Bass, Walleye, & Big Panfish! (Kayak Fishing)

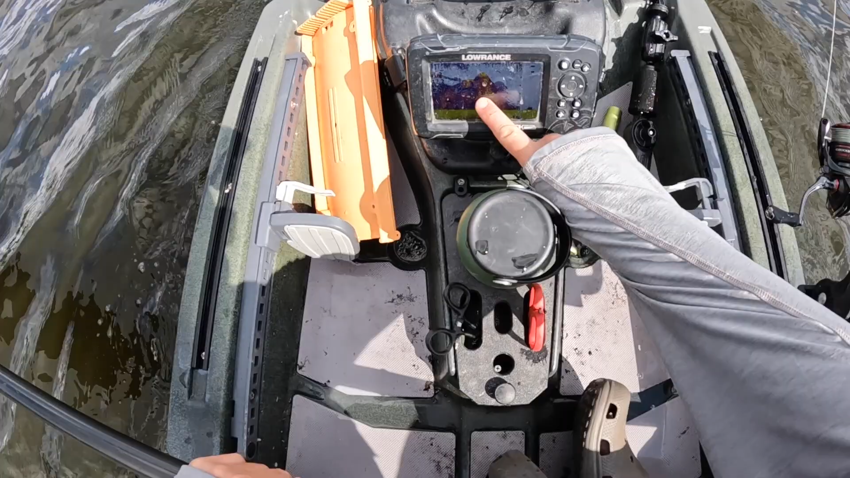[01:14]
So you see all this stuff here and how it stops. Around 12 feet seems to be where the weeds stop growing. Oh, there's a bite.